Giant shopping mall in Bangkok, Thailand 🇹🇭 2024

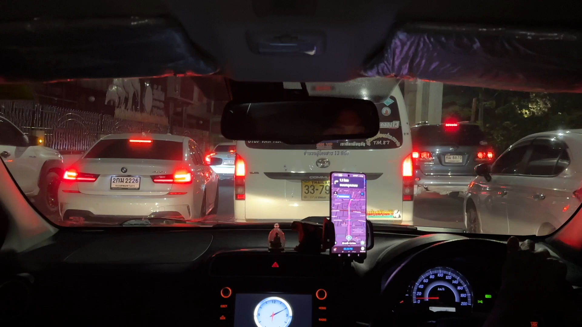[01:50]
you don't mind being stuck in traffic when you have a view like this we left the mall during rush hour and we're stuck in traffic for about an hour and a half we